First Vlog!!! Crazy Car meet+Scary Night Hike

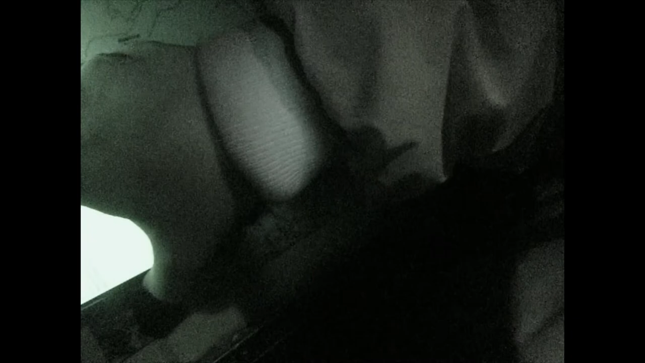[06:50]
Yeah, that's right here. Oh, no. Alamira Falls. Right here. Oh, yes.
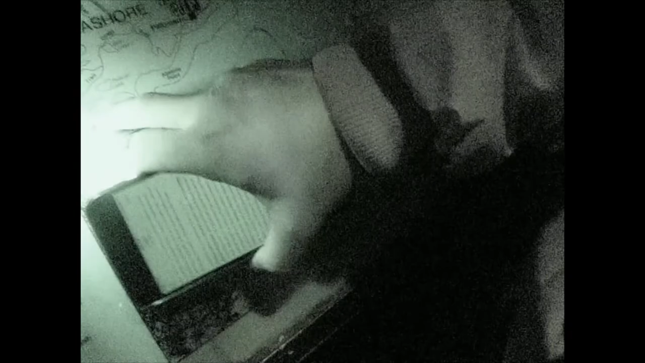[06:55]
Right here. Yeah. So, we're right here. Got to hit this. Come down.
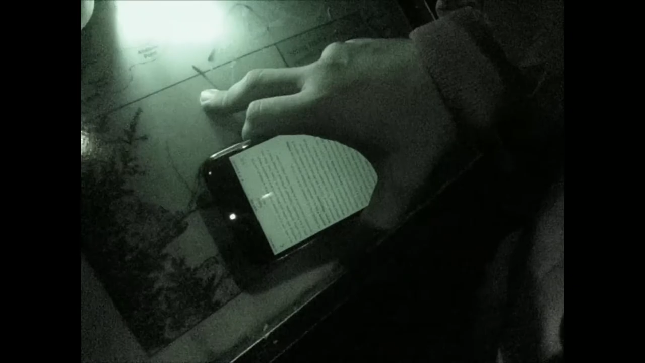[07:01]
No, but they said if we go down here, there's a secret path. Bro.